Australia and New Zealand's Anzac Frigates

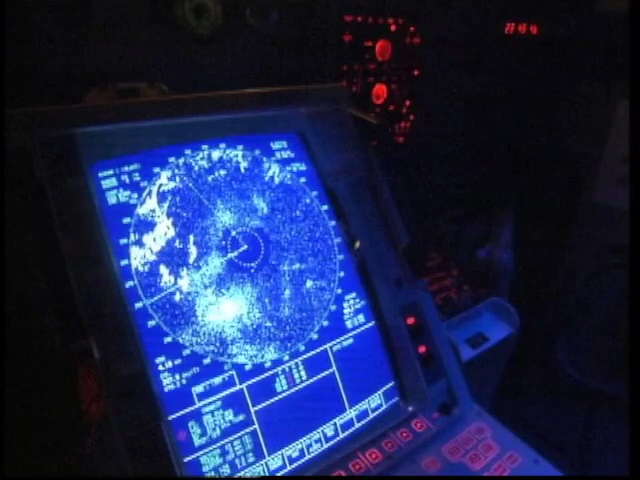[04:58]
The ship's sensor package includes long range radars for air and surface surveillance and is the second FFG to be fitted with the Australian design and built Mollachar Sona.